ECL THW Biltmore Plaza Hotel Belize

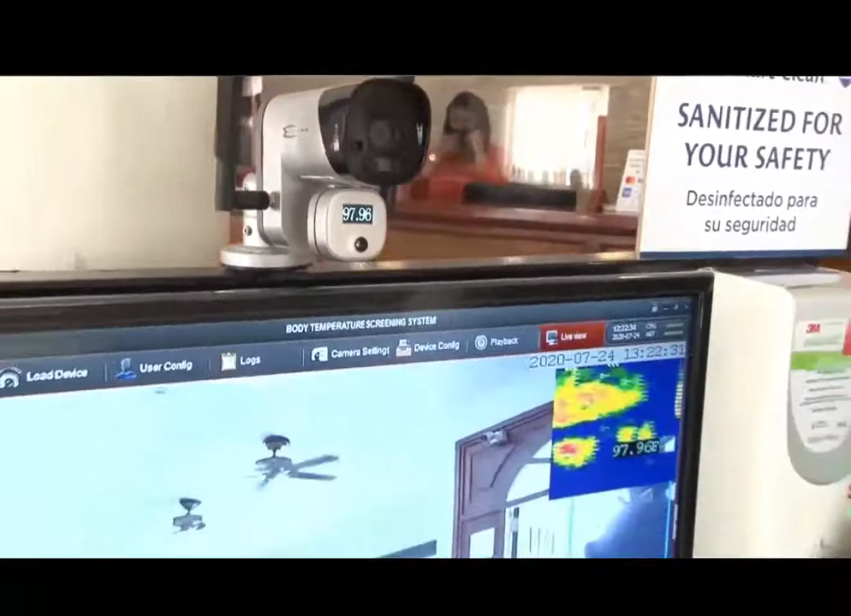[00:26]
measure your body temperature, and it will alarm if there's something,